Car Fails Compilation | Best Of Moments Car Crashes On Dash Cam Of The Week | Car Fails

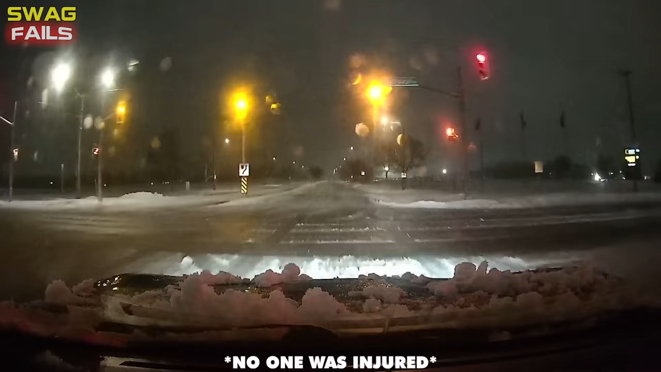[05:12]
It looks like she was going about the speed limit, had flashers on and wasn't causing any danger to anyone.
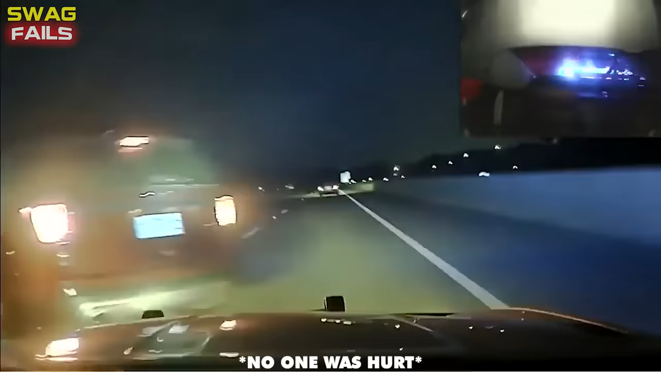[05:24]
He probably could have waited for backup. It seems to be a case of how dare you not immediately respect my authority.
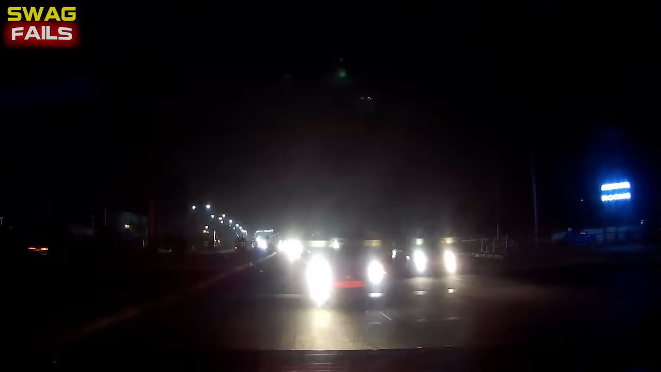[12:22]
And then a Honda City crash was ended by Marty Ritz in Bangalore near Huskot.